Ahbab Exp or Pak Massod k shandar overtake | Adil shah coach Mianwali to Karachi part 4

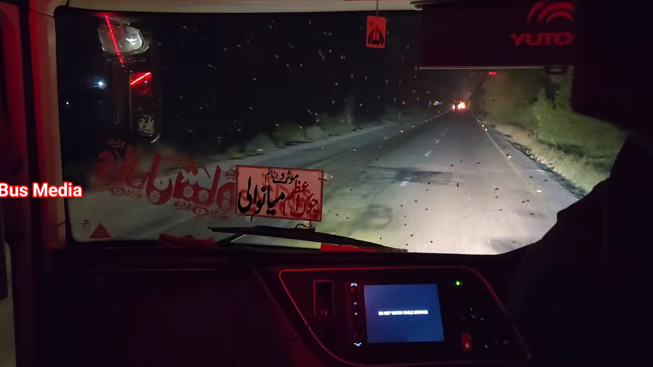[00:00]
السلام علیکم ویورز، کیسے ہیں؟ امید کرتا ہوں سب دوست خیریت سے ہوں گے۔ میاں والے سے کراچی کا ہمارا سفر جاری ہے۔ اس وقت رات کے تقریباً 3 بج رہے ہیں۔ ہم مورو کے ایریا میں ٹریول کر رہے ہیں۔ تھوڑی دیر میں مورو ٹول پلازا آ جائے گا۔ میاں والے سے نکلے ہمیں تقریباً پورے 12 گھنٹے ہو چکے ہیں۔ 2:58 پر ہم میاں والے سے نکلے تھے اور 3 بجے ہم مورو پہنچ رہے ہیں۔ کرائے کی بات کرتے چلیں تو 3800 روپئے میں نے میاں والے سے کراچی کا کرایہ پے کیا ہے۔
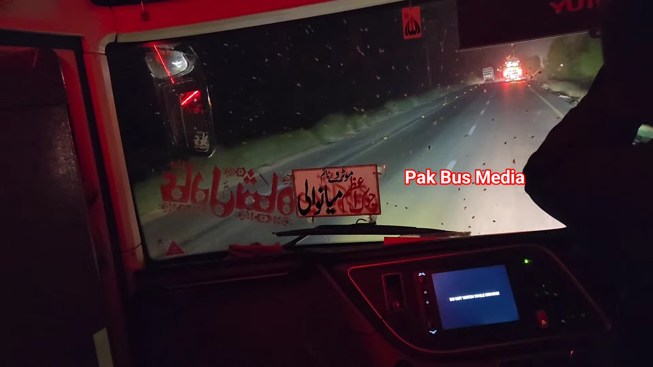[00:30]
4-star ایکسپریس اور ملک یعقوب موورس کراچی کوچ MYM کی جو گاڑی تھی وہ ابھی تک ہم سے پیچھے ہی ہے۔ وہ دونوں گاڑیاں 2 بجے میاں والے سے ڈپارچر کرتی ہیں جبکہ ہم 3 بجے کے راؤنڈ نکلے تھے۔ امید کرتا ہوں آپ کو ویڈیو پسند آئے۔ ویڈیو پسند آئے تو ویڈیو کو لائک ضرور کیجیے گا، چینل کو سبسکرائب نہیں کیا تو وہ بھی کر لیجیے گا۔
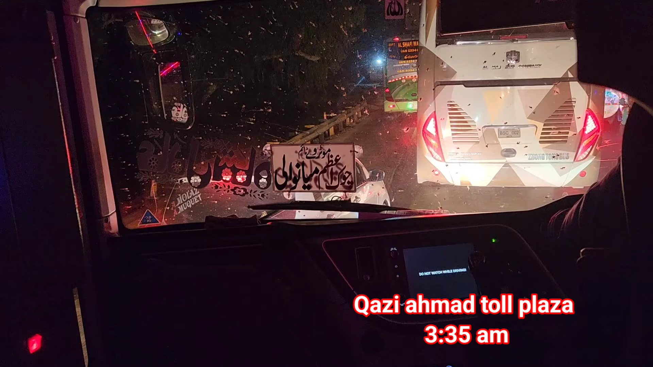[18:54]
इस वक्त रात के 3:33 हो रहे हैं।
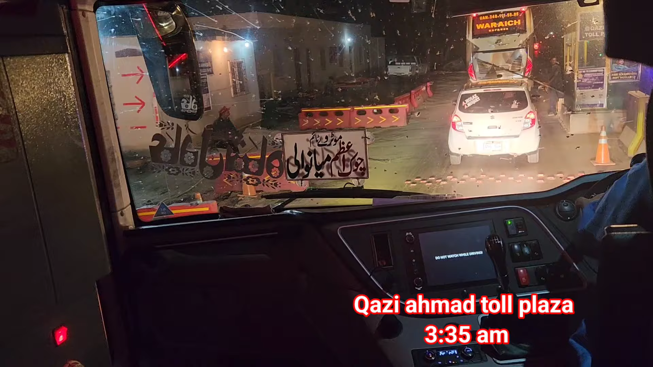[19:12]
हम काजी अहमद पुल प्लाजा क्रॉस कर रहे हैं। पीछे आपने देखा था पाक मसूद की गाड़ी के साथ काफ़ी अच्छा मुकाबला हुआ, और इसी तरह हबाब वाले नान एसी ने भी काफ़ी ज़बरदस्त गाड़ी चलाई।